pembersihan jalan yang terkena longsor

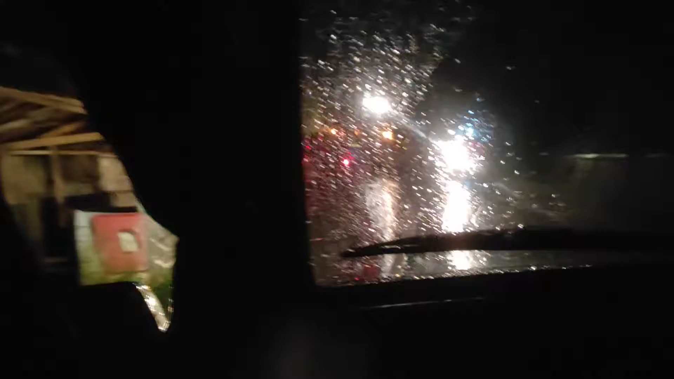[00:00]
nih jalan yang tadi longsor nih. Sekarang lagi perbaikan ini.